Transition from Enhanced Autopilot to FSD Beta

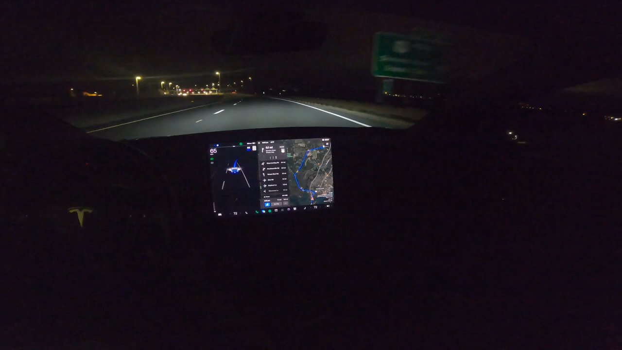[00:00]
little herky-jerky there. But that was a transition from enhanced autopilot to full self-driving beta.